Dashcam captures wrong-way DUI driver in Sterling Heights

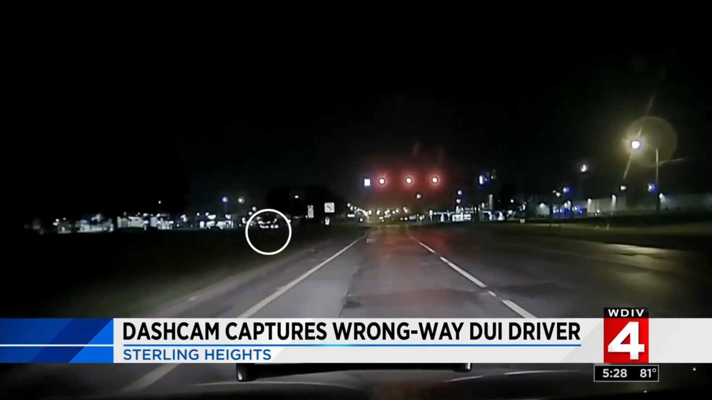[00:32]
Late Monday night, early Tuesday morning, a 911 call comes in about a wrong way driver going eastbound in the westbound lanes. The officer sees the taillights, slides on a 16-mile the wrong way, too, with lights going. But the woman behind the wheel doesn't notice and rolls right across Van Dyke with the lights green going north and south. Chief Dale Zwodzikowski can't emphasize the danger here enough. And put our officer at great risk, put herself at great risk, put every single traveling motorist at great risk, just driving through that intersection.